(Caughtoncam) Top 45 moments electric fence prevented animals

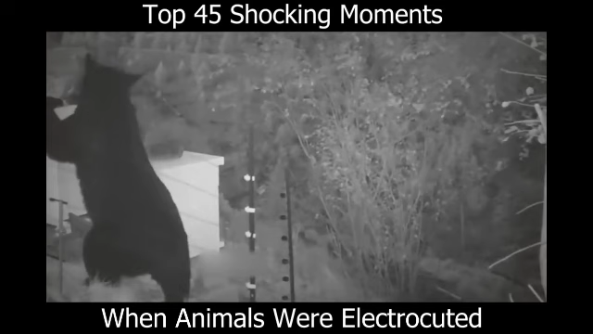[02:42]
Number 38 A determined young adult black bear sneaks past an electric fence drawn by the sweet aroma of honey. The entire episode was captured on security and trail cameras after returning two more times.
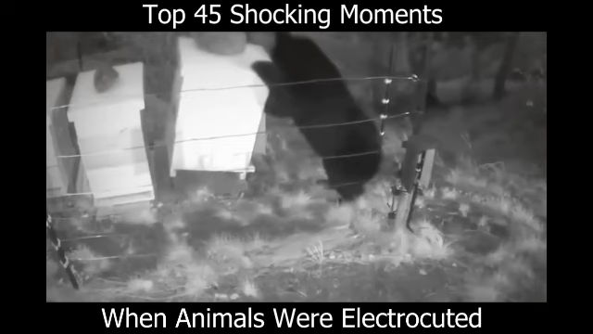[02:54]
You can see the bear trying to move the container which causes him to get too close to the fence and take a shock. He runs off faster than he came in. The big guy returns only to be disappointed again. I guess this fence is effective and prevents pets like bears and other animals from stealing valuable merchandise. Number 37 This dog is curious and wants to get across so he can play with the cows.
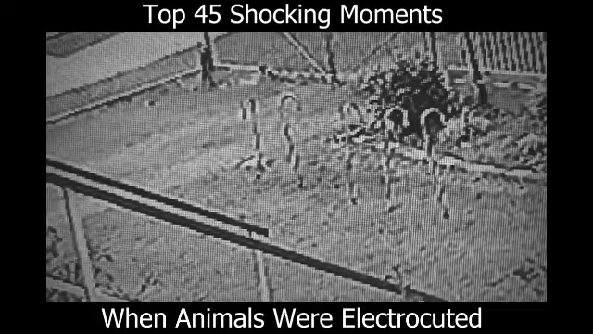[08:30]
Number 20 These cute goats are curious, but they soon find out why curiosity killed the cat, when they touch the electric fence and get stung.